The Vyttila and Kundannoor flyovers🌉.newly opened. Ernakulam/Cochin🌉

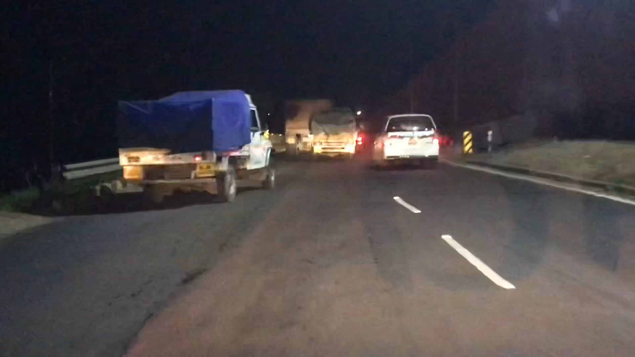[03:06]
അപ്പൊ ഇതാണ് നമ്മുടെ പുതിയ പാലങ്ങള്. നല്ല പൊളി എക്സ്പീരിയൻസ് ആയിരുന്നു, തിരക്കില്ല. കൊച്ചിയിലെ തിരക്കാന്ന് പറയേണ്ട ആരും, രാത്രി 12 മണിക്ക് ശേഷം ഒരു തിരക്കില്ല.